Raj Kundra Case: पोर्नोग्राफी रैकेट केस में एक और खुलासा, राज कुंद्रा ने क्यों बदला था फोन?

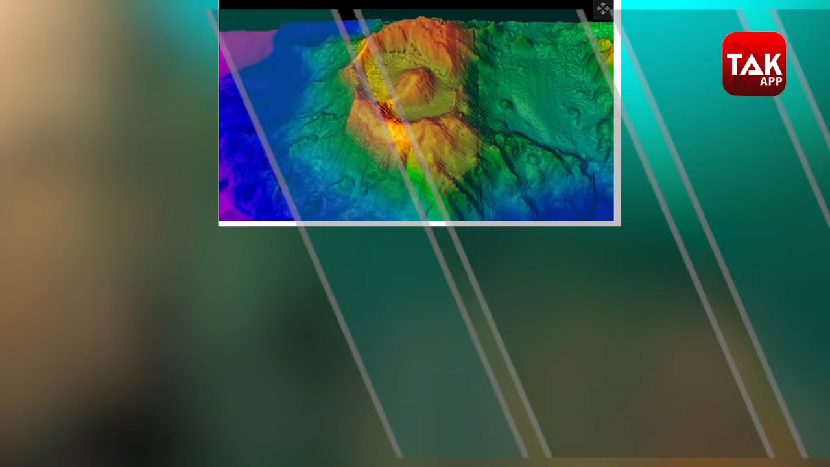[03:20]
हिंद महासागर के नीचे एक प्राचीन जाला मुखी की गहरी आँख दिखी है जिसे आम भाषा में काल्डेरा कहते हैं इस काल्डुरा को खोजने वाले वैग्यान को नीच जब इसका 3D मैप बनाया